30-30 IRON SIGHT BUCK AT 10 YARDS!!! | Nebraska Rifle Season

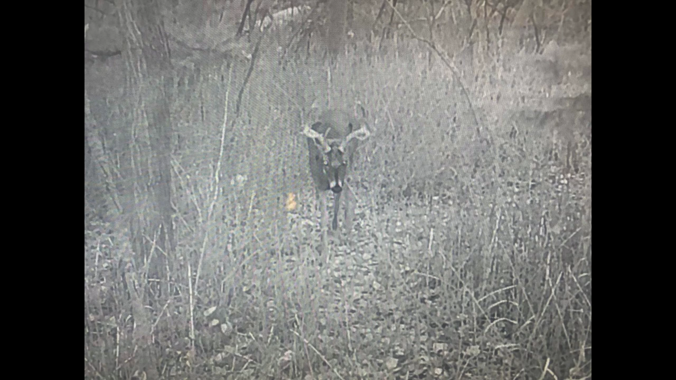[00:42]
And he's the one I'm after tonight. I want the big guy. Now, if another buck comes through, one of the other ones, I might have to pull the trigger.